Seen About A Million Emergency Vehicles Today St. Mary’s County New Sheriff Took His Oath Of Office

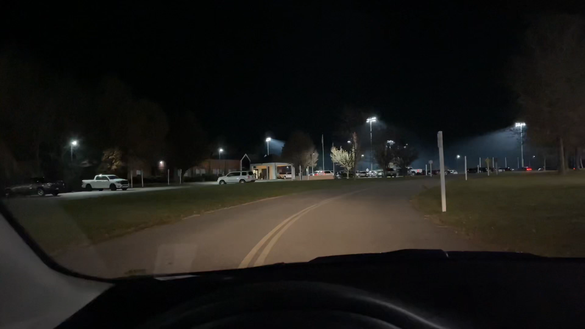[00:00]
Man, I don't know what St. Mary's County got going on out here, y'all. Look at this.
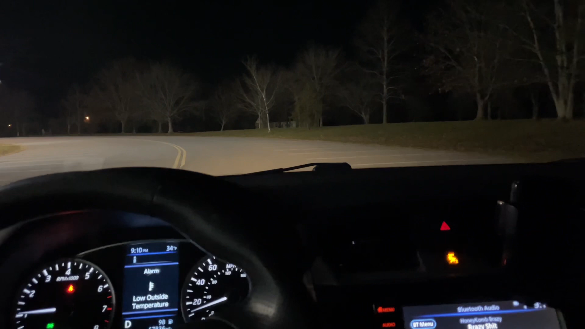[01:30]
Mary's County got a new sheriff, right? So, I think he was, I know he was sworn in today, so I don't know if this is why all these resources are out here.
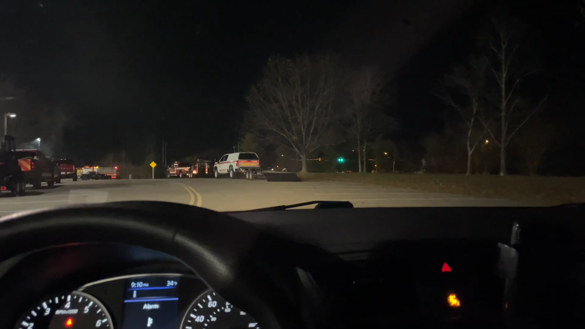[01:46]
Look, emergency resources, trailers, and all that, y'all. Y'all, look.
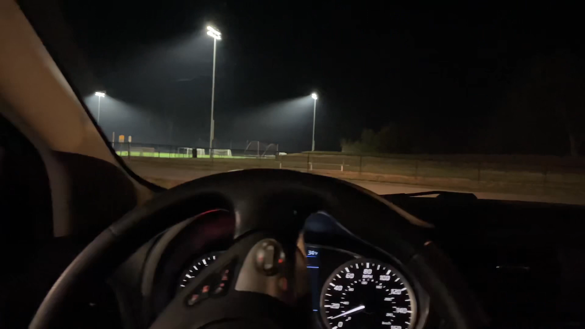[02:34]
Oh, look at this dog. warning